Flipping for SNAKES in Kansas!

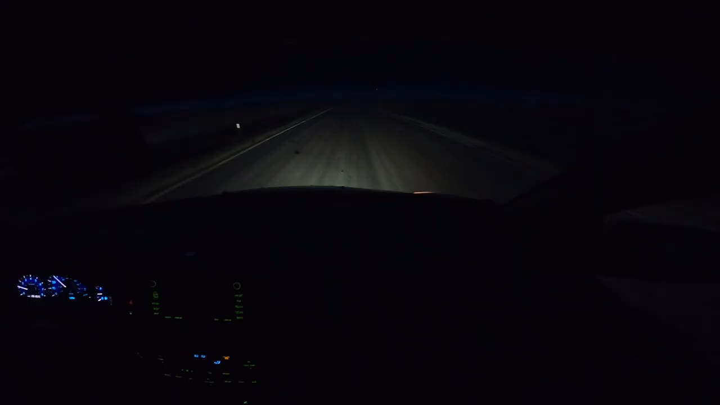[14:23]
There. Is that another legless lizard? Up there! I'll go this one, you go that one.
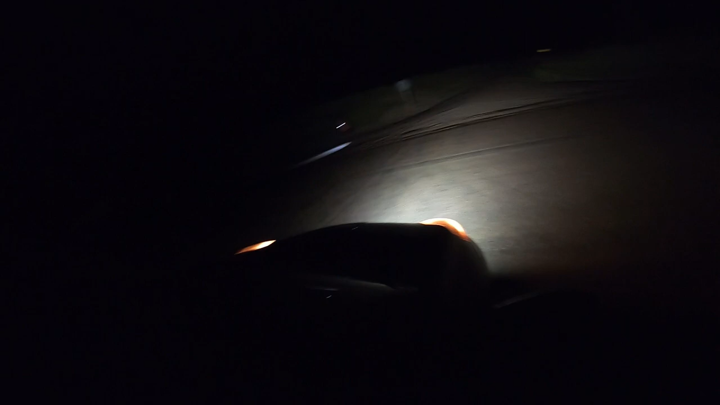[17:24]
Ethan. Yeah. I think there's a snake over there.